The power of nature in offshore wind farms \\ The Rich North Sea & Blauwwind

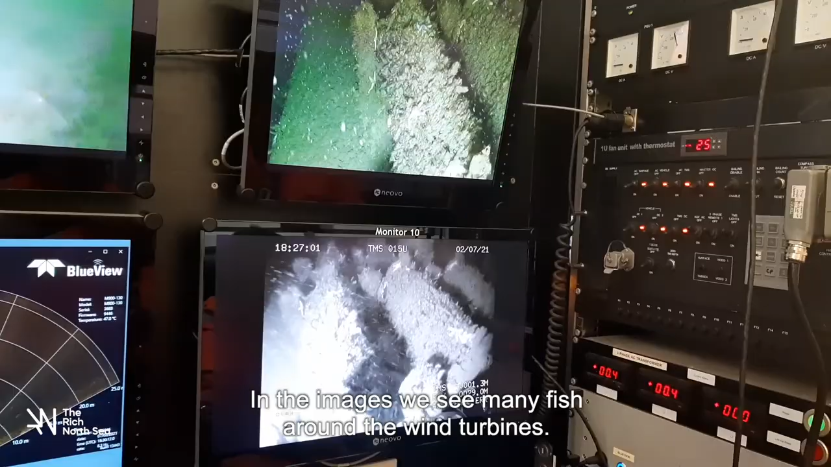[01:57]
In the images, we see many fish around the wind turbines.